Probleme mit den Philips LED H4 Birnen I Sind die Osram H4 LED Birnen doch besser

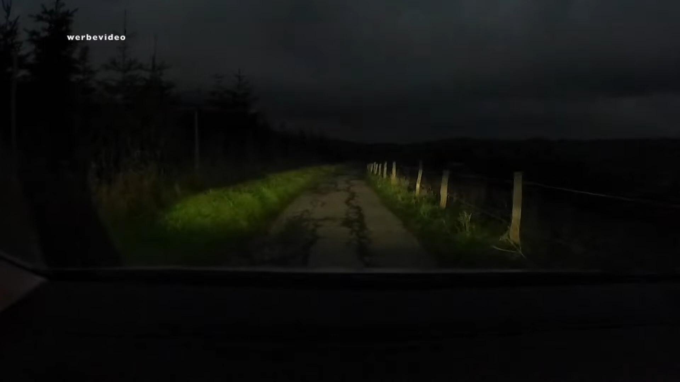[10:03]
so sieht das aus wenn wir im auto sitzen im dunkeln und wie ihr seht ist die straße mega hell beleuchtet und darum geht es ja es geht ja nicht darum dass der strahl bis auf 15 km